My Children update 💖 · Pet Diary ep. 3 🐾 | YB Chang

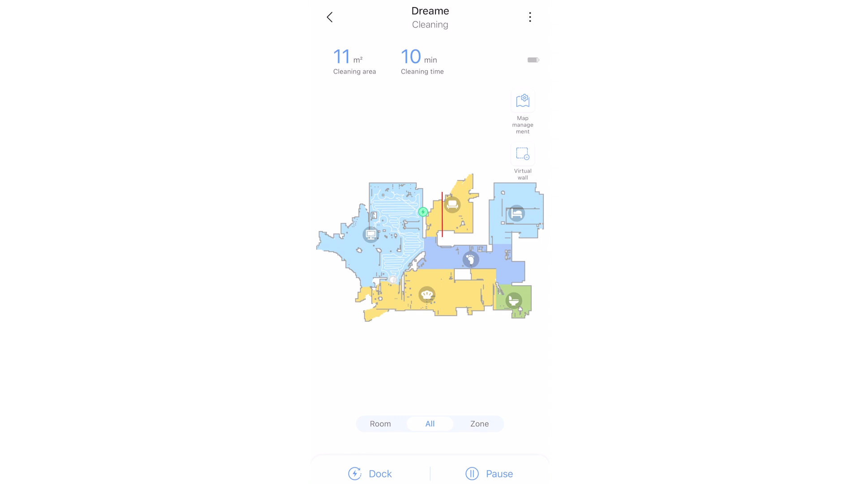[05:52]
And once you connect it to your phone, you can actually see it mapping out the apartment the first time it's going around. The coolest thing is once it maps it out, I can divide the rooms and assign the rooms.
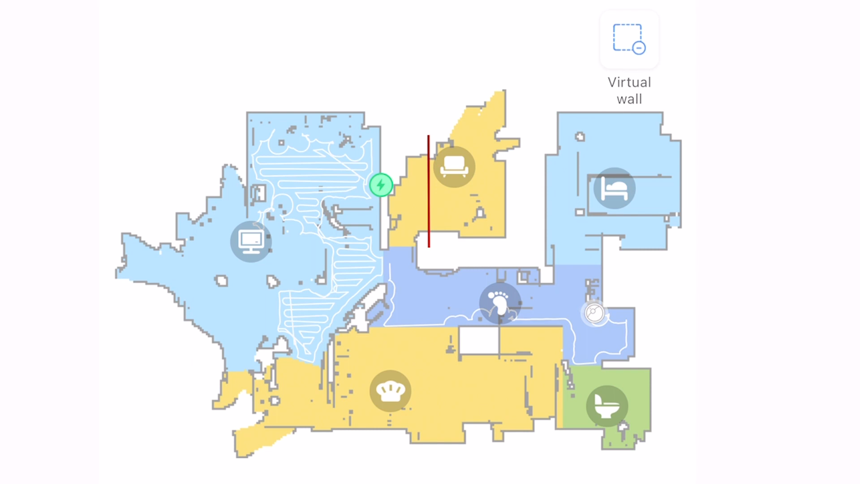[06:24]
So once you get the vacuum going, it will vacuum all around the apartment and it will map it out so you can see that every single place that was accessible has been cleaned.